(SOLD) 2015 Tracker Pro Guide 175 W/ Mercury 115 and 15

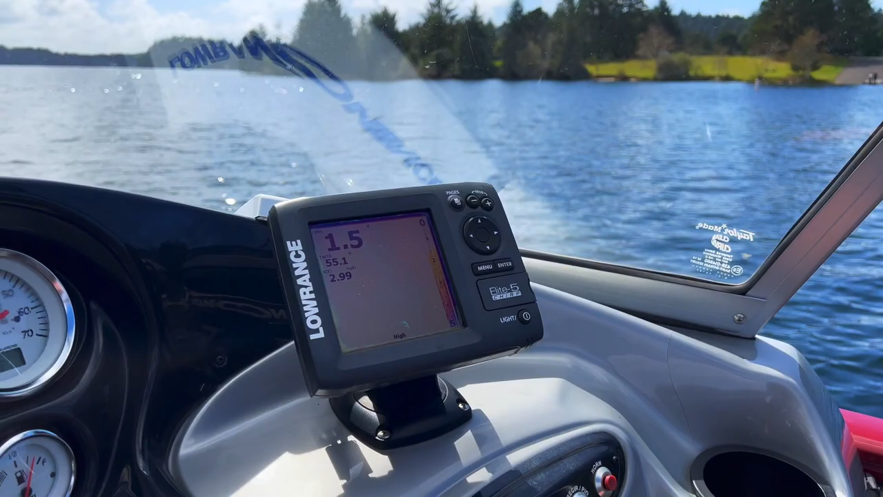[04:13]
We're starting to get our feet going, except it says we're two feet deep.